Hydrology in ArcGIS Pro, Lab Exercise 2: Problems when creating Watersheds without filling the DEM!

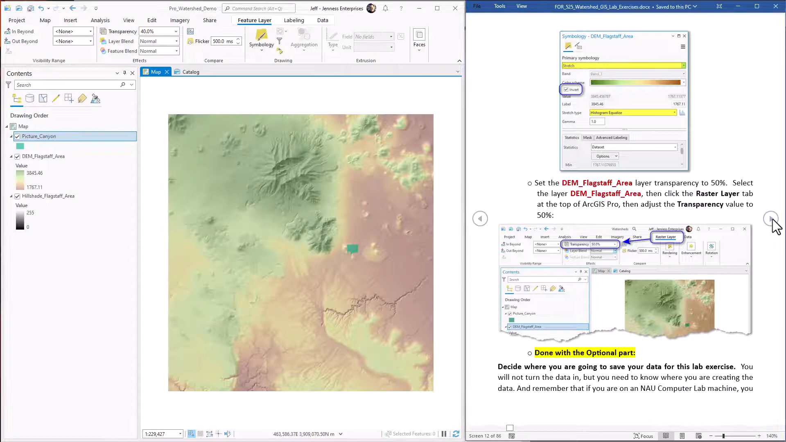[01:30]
Now the first step in creating a watershed is to create what they call a pour point. This is the the end point at which the entire watershed drains into. ArcGIS has a tool to create a watershed but it depends on a correctly placed pour point at the end. Now you can use either points or raster data sets as pour points. Points are good but sometimes they're tricky because it's hard to get them located correctly right in the bottom of the drainage.
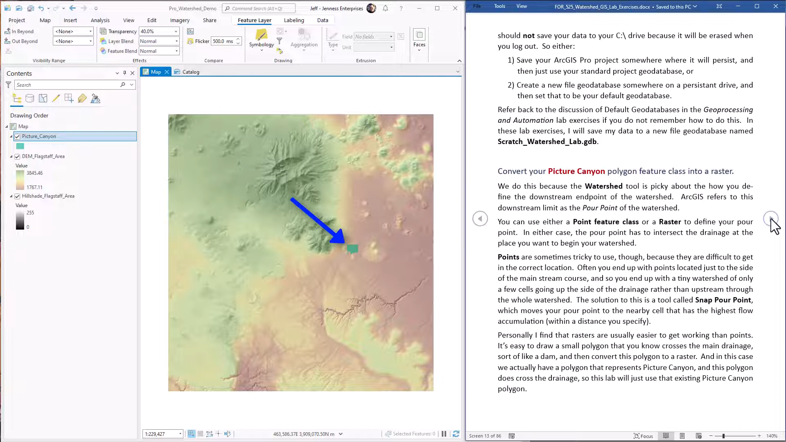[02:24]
Now in this lab exercise we're wanting to find the watershed that drains into the Picture Canyon Natural Preserve and we happen to have a polygon for that and it's in our map already. So we're just going to use that and that means we have to convert it to a raster first. The first step here is to convert Picture Canyon Polygon to a raster data set. That is the feature to raster tool.
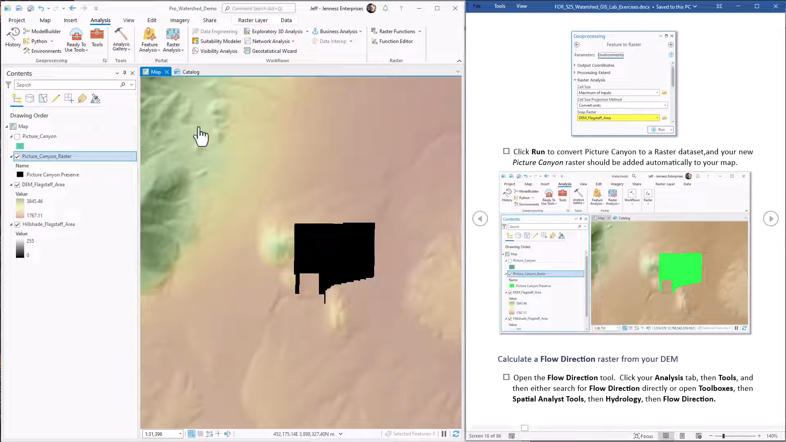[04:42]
You should fill the DEM before you create the flow direction raster. We're jumping the gun because you're going to do it in the future. So let's learn what it's like. So next up we create a flow direction raster. Let's zoom back to our last extent real quick. Tools, flow direction. There it is. The input surface raster, the DEM.
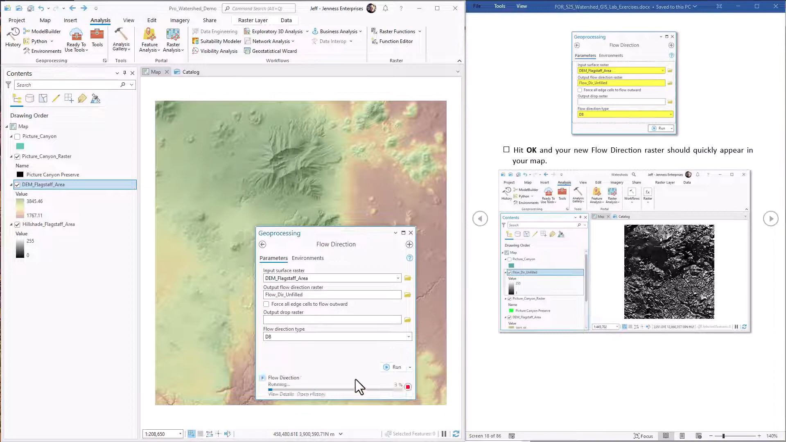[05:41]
Hit run. It'll go to work. And now we have a flow direction. Now every cell here tells what direction the water would flow coming off that cell.
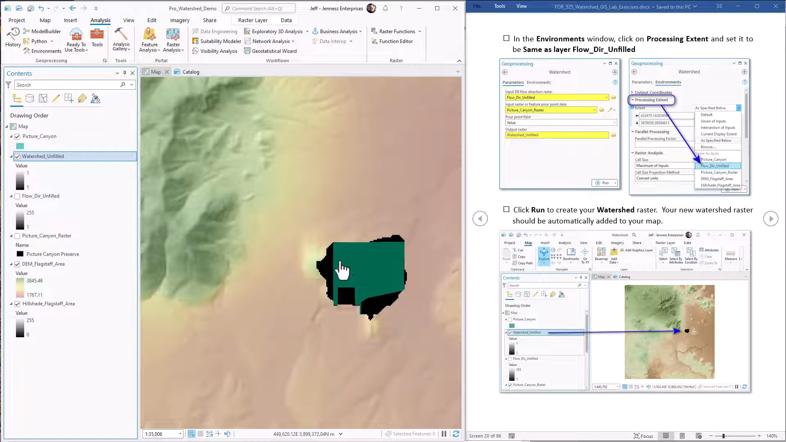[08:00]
Now this is a surprise. I mean, you can even see a drainage coming in here. And in fact, picture canyon is at the bottom of what they call the Rio de Flag watershed. The Rio de Flag comes all the way around here.